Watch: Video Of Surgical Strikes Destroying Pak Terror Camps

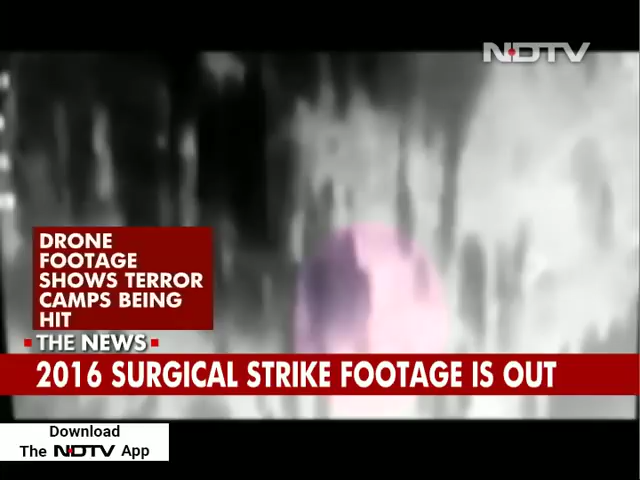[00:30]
Some of the footage was mounted or came actually from drones. And as you can see, the dot in the bottom of your screen is that same area which was hit.